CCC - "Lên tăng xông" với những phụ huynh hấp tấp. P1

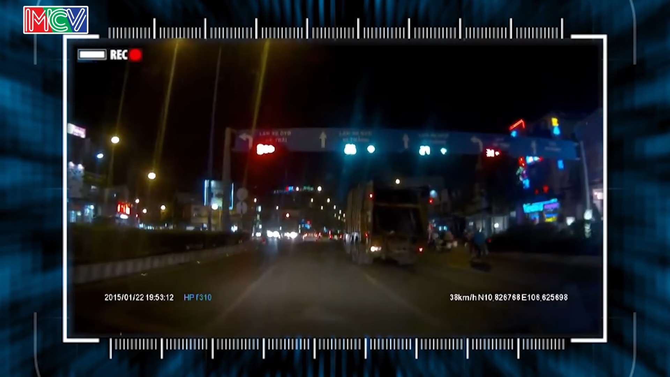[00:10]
Đây là đoạn đường mà làn đường dành cho xe ô tô và xe máy được ngăn cách bằng dải phân cách cứng. Thế nhưng trong đoạn clip, có đến 3 chiếc xe máy đang di chuyển trong cùng làn đường với xe ô tô, xe có tải trọng lớn. Khi đến gần một giao lộ, đèn tín hiệu giao thông lúc này là đèn xanh cho các phương tiện đi thẳng, đèn đỏ cho các phương tiện rẽ trái. Chiếc ô tô vẫn tiếp tục đi thẳng về phía trước, vận tốc chiếc xe vẫn ổn định. Và một tình huống bất ngờ đã xảy ra.